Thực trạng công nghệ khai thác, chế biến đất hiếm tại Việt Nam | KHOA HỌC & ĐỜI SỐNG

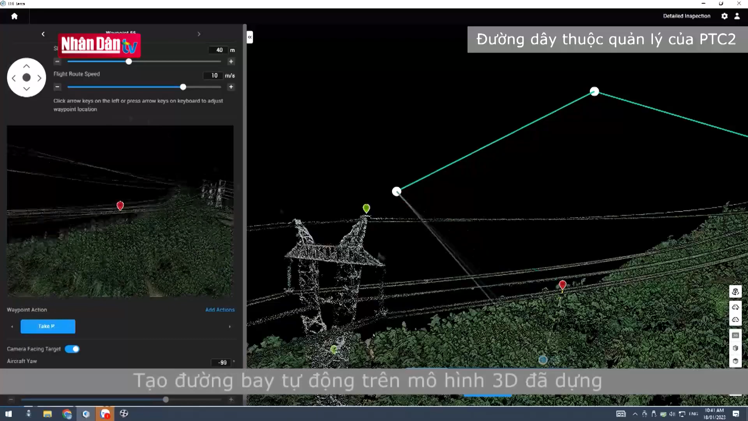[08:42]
Sử dụng camera LIDAC được lắp đặt trên thiết bị bay không người lái để thực hiện quét và dựng bản đồ 3D của đường dây ngoài thực địa.
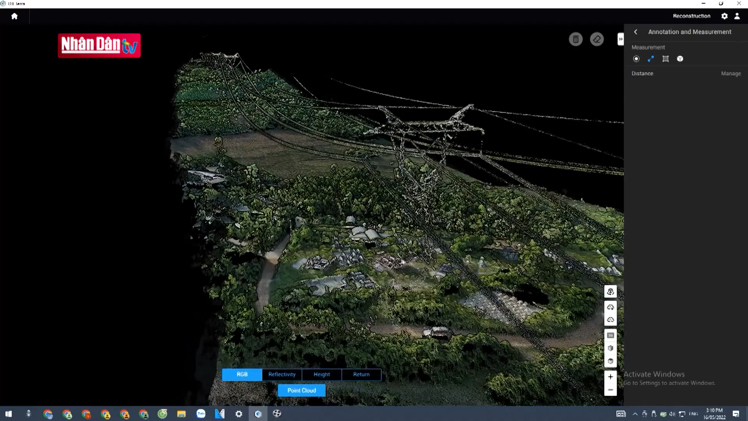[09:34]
Trên cơ sở mô hình 3D của toàn bộ hành lăng tuyến đường dây này thì chúng tôi sẽ lập lên đường bay tự động cho công tác kiểm tra UAV.
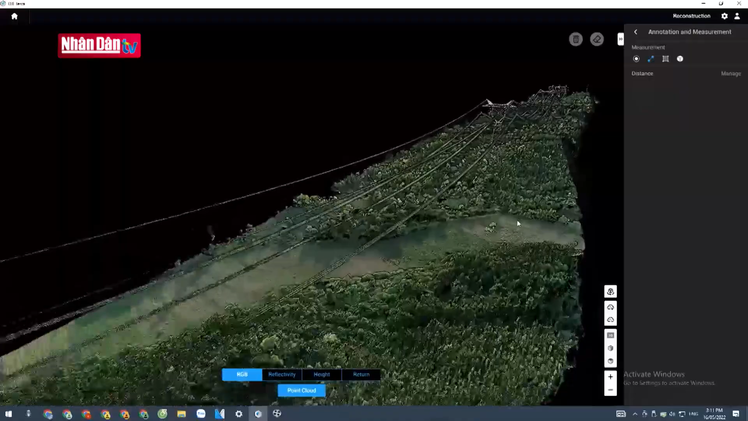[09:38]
Trước đây thì việc kiểm tra này chúng tôi rất khó tiếp cận và có những vị trí gần như không thể tiếp cận được.